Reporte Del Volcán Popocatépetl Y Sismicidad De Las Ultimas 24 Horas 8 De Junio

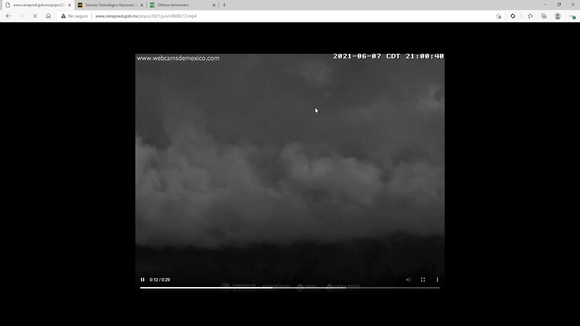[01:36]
Y pues ahí alcanzamos a ver el tremor que nos comentaron el día de hoy. Seguiremos con la información.
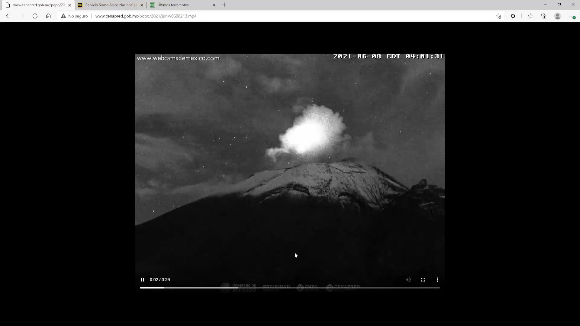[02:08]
Vamos a observarlo rápidamente. Ahí podemos ver el tremor que nos comparten.
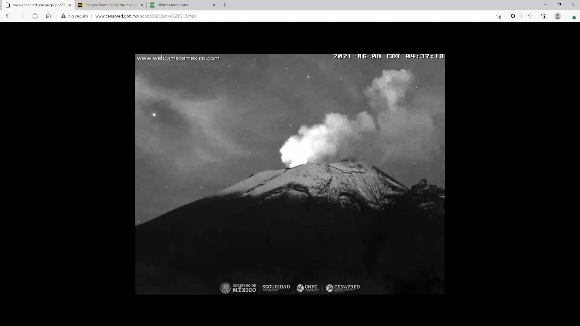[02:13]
Como podemos ver, las nubes se alcanzan a ver un poquito más blancas. Ahí es donde podemos contabilizar el tremor. Bueno, pues vamos a seguir con la información.
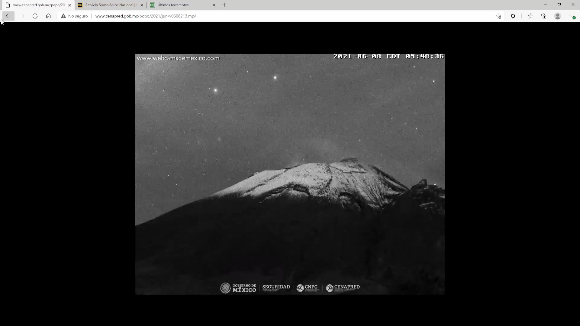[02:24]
Aquí nos dice que al momento de este reporte se observa una ligera emisión de vapor de agua y gas con dirección oeste-suroeste.